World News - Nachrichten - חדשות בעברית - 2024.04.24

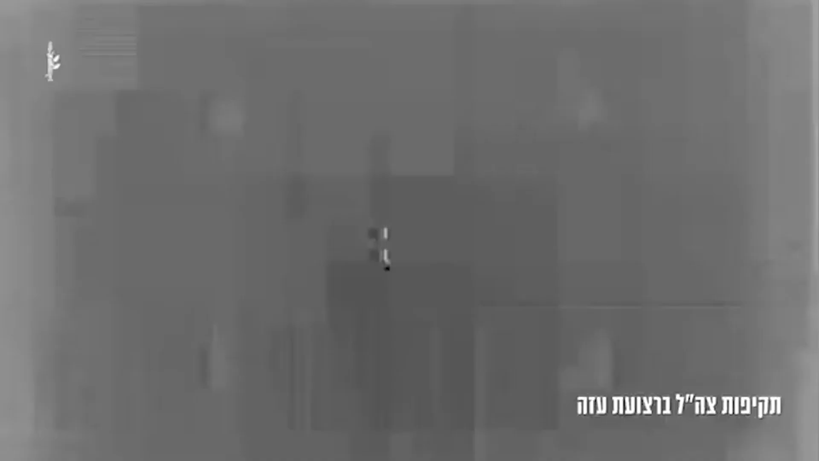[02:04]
According to new intelligence information obtained in recent days, Israeli fighter jets carried out a series of strikes that led to the destruction of two rocket launchers in the southern Gaza Strip before Hamas could use them.
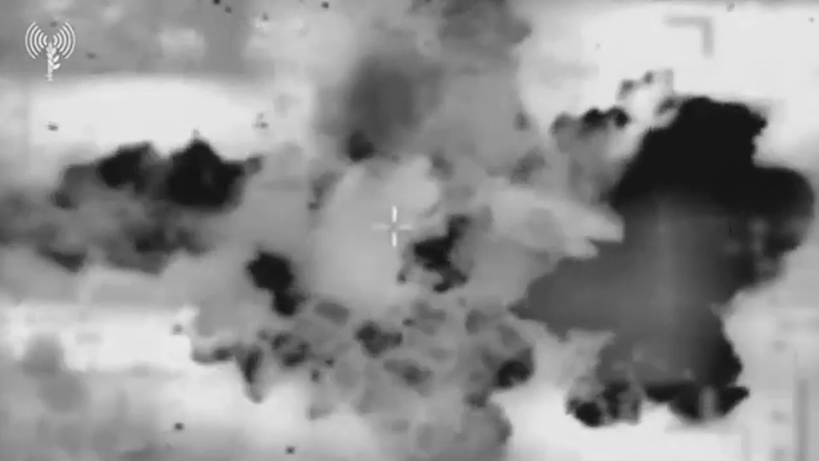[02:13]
Meanwhile, the Nahal Brigade continues its counterterrorism operations and the consolidation of military gains in the central Gaza Strip corridor.
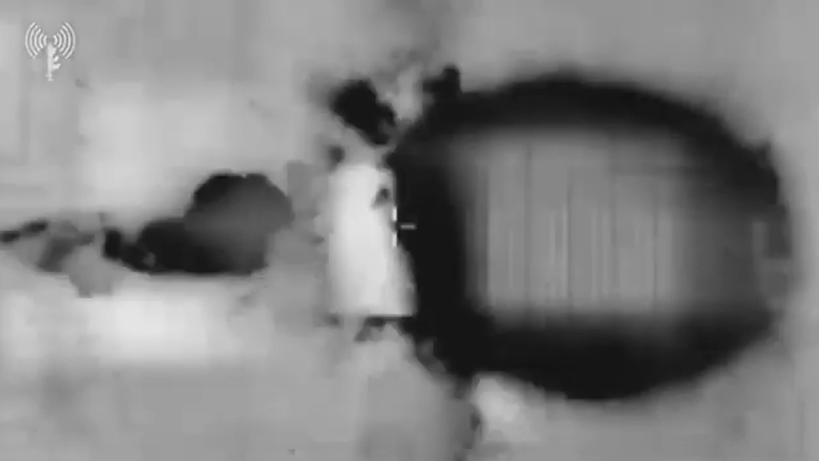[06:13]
die zur Zerstörung von zwei Raketenwerfern im südlichen Gazastreifen führten, bevor die Hamas sie einsetzen konnte. In der Zwischenzeit setzt die Nachal-Brigade ihre Antiterroroperationen und die Konsolidierung der militärischen Gewinne im zentralen Gazastreifenkorridor fort.
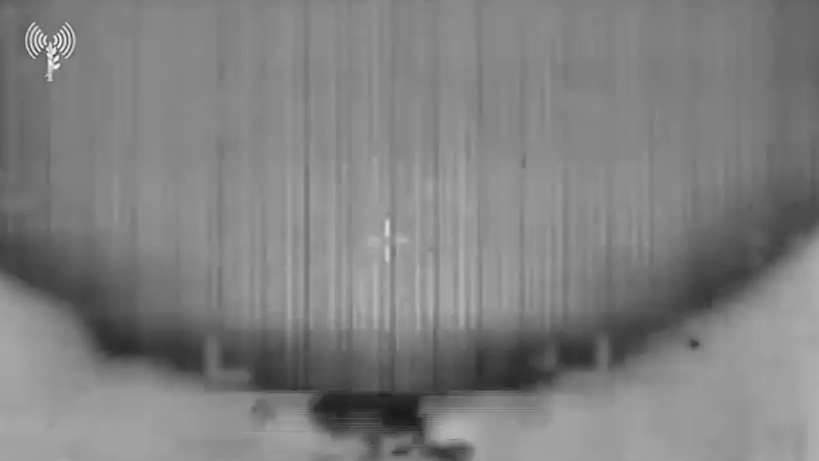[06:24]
Im Laufe des vergangenen Tages töteten die Truppen mehrere Terroristen durch Scharfschützenfeuer. Außerdem führte die Armee Luftangriffe auf mehrere Terroristen durch,
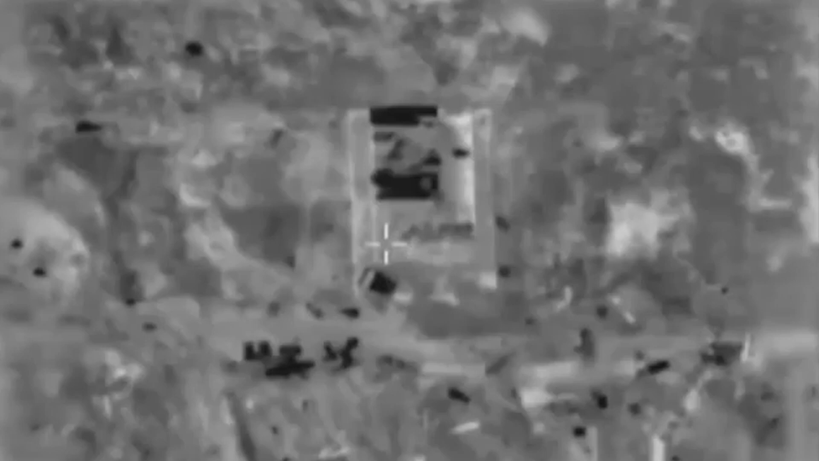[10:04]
בהתבסס על מידע מודיעיני חדש שהתקבל בימים האחרונים,
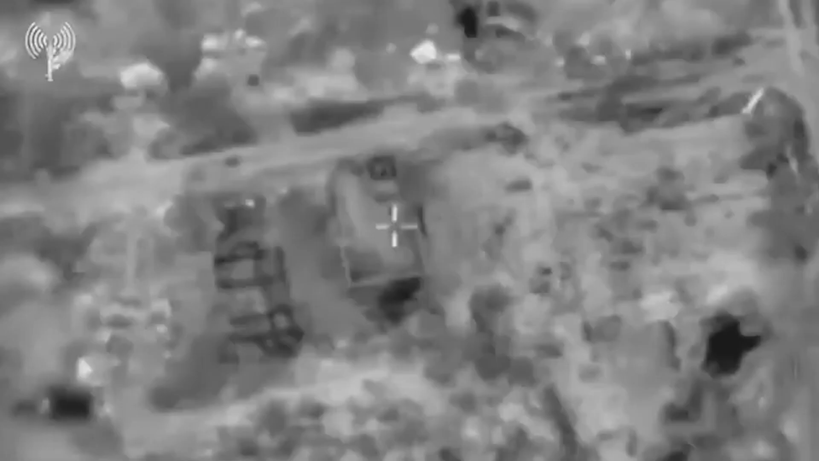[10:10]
מטוסי קרב ישראלים ביצעו שורה של תקיפות שהביאו להשמדת שני
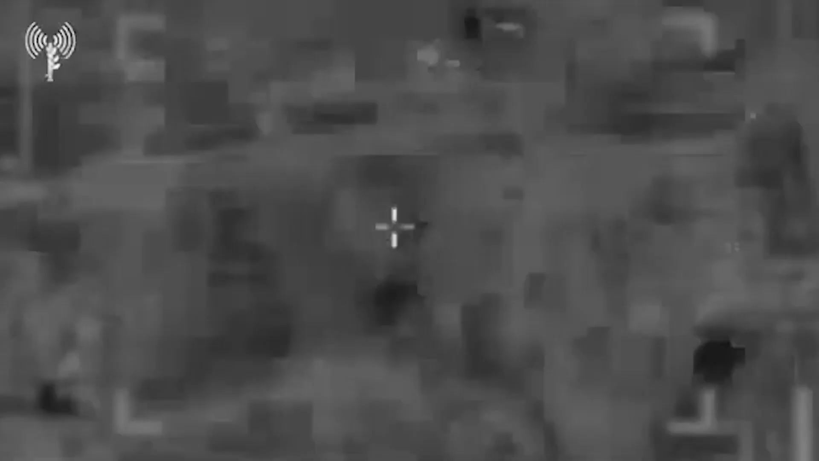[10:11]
משגרי רקטות בדרום רצועת עזה לפני שחמאס הספיק להשתמש בהם.
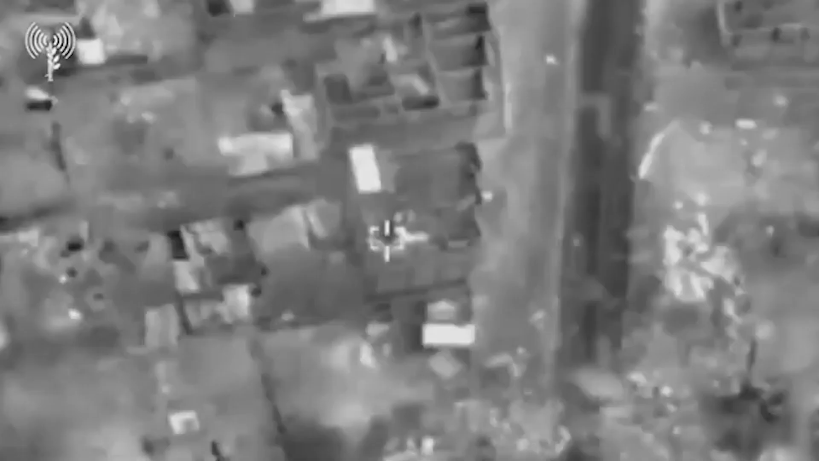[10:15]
בתוך כך, חטיבת הנחל ממשיכה בפעולות הלוחמה בטרור ובגיבוש הישגים
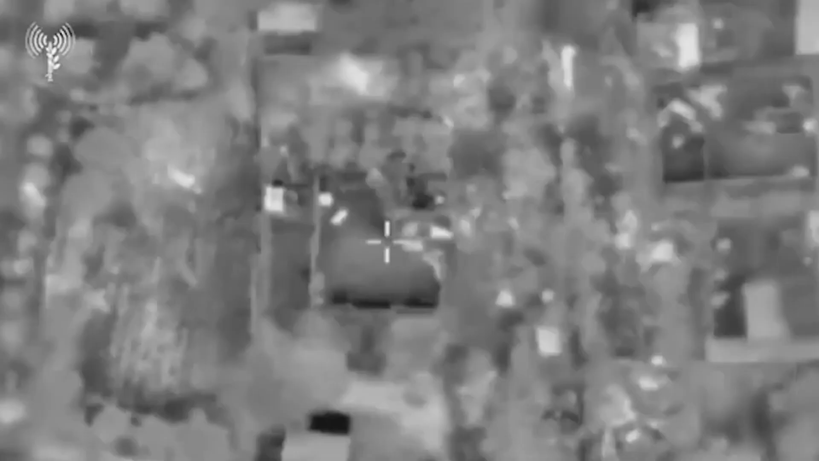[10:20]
במהלך היממה האחרונה הרגו כוחות מספר מחבלים באש צלפים.
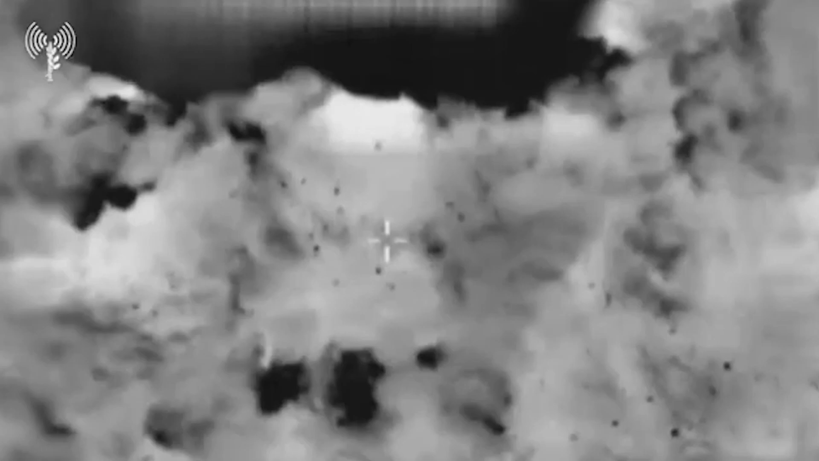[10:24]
הצבא גם ביצע תקיפה אווירית נגד מספר מחבלים שהסתתרו ליד מגלט אזרחי בבורייג' בחלקו המרכזי של האזור.
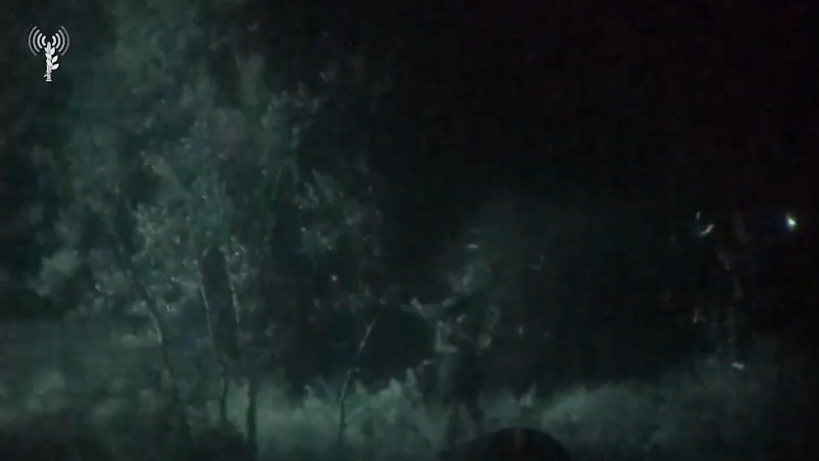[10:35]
במהלך היממה האחרונה בוצעו ברצועת עזה עשרות פיגועים נגד מבנים, עמדות תצפית, אתרי שיגור רקטות ותשתיות נוספות של ארגוני הטרור.